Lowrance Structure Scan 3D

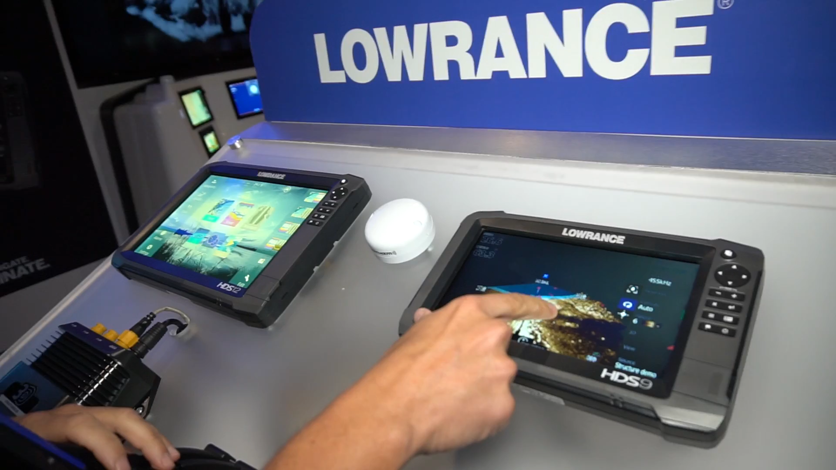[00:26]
You can see the left and right and everything's in 3D. So now you can pick out the fish in the water column.
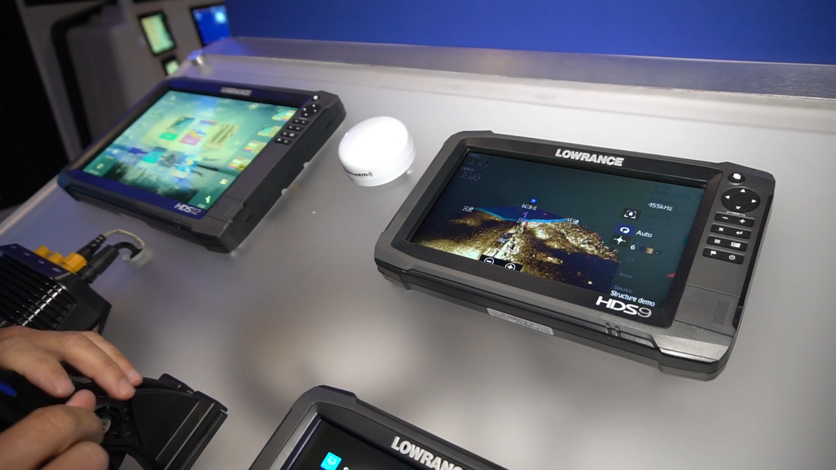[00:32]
You can see how deep they are, how far away from the boat they are, giving you a much better understanding of what you're looking at.
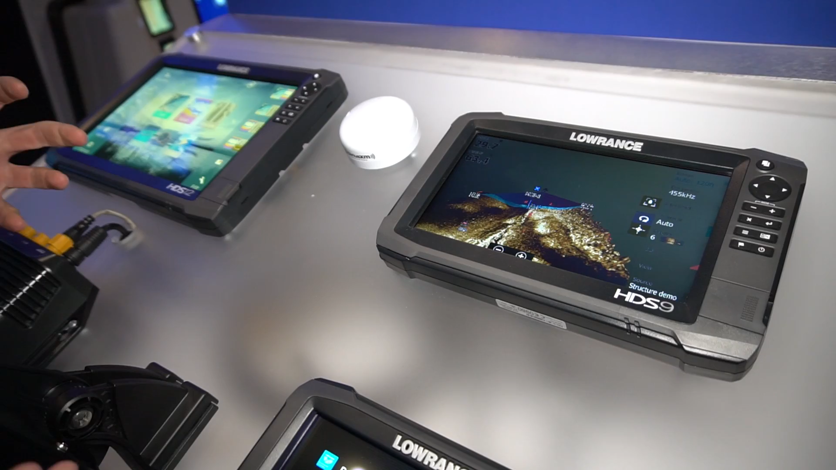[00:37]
Fully interactive. So here's the transducer.
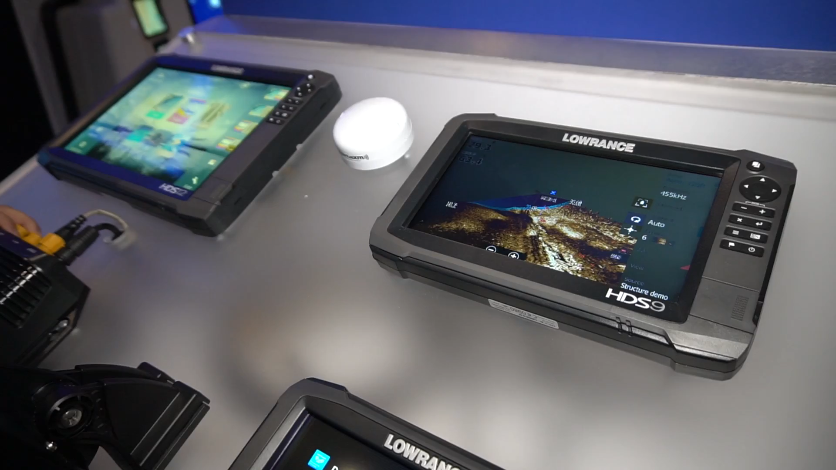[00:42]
It's a transom mount or we make it available in a through hole.